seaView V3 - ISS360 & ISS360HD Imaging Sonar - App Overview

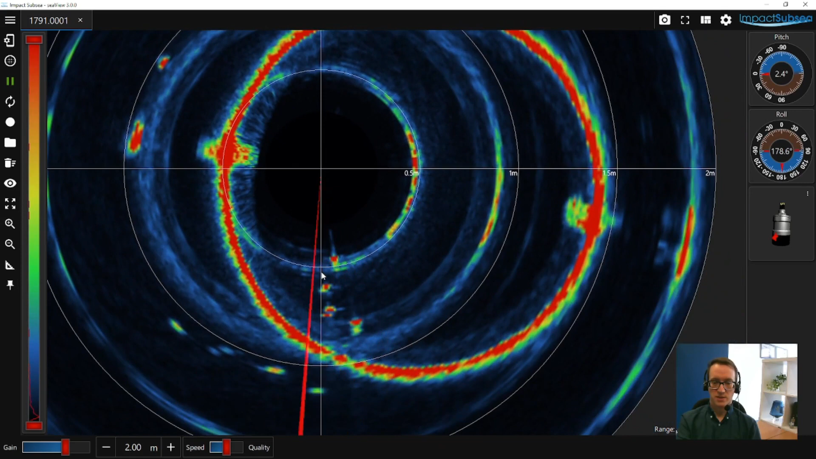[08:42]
you can use this reset button here to put it back to default. So you can zoom in, zoom out. You can use this feature here to take measurements.